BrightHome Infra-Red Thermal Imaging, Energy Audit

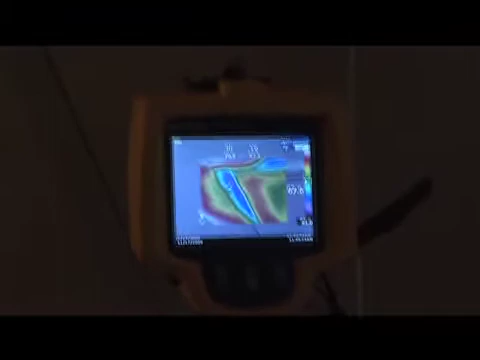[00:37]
it's a darker purple color and you can see around the entire perimeter in relation
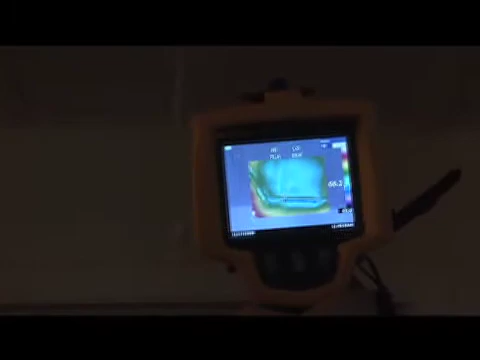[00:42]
to the rest of the area where that air is coming in. There's the corner.
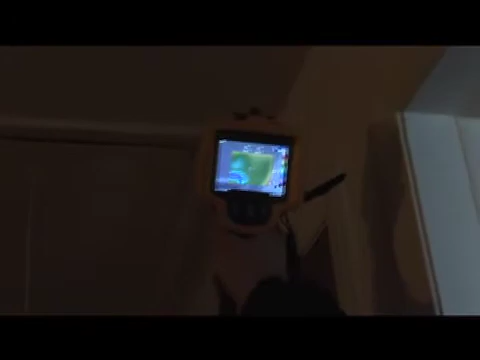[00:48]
You can see the middle part of these stairs, see how that's blue?
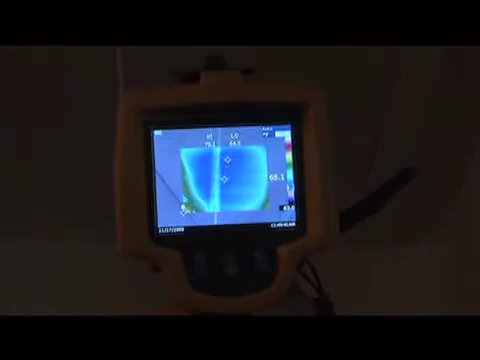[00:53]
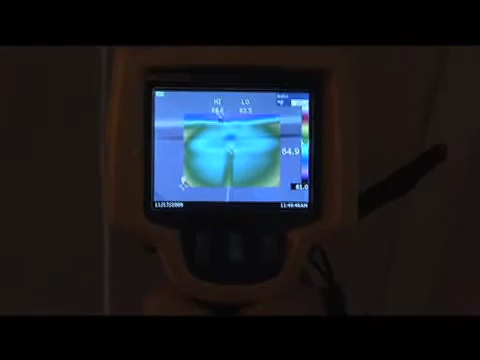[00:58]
That's an uninsulated area of your attic floor in relation to the rest of it.
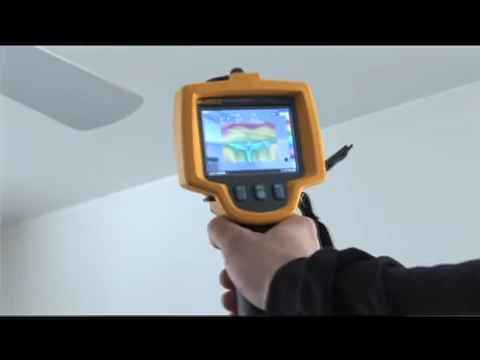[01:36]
You can see in that corner, which is the top plate of the framing in the attic where it's blue.
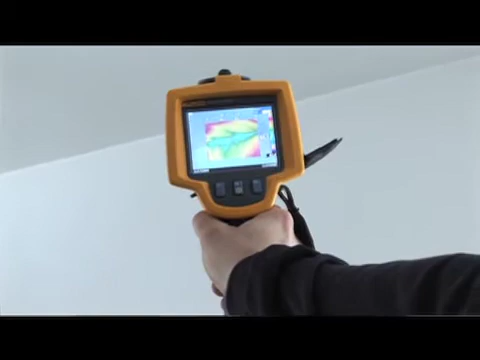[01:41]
This is a heavy source of air infiltration because the soffits are vented.
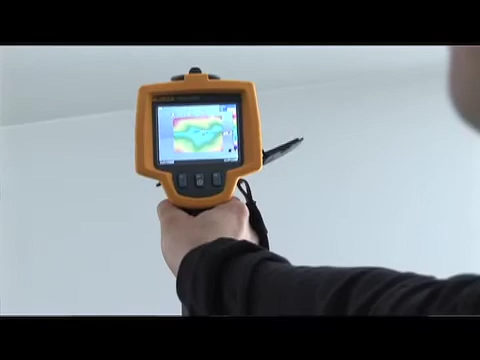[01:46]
That's why it's so important to seal these top plates and make sure it's heavily insulated.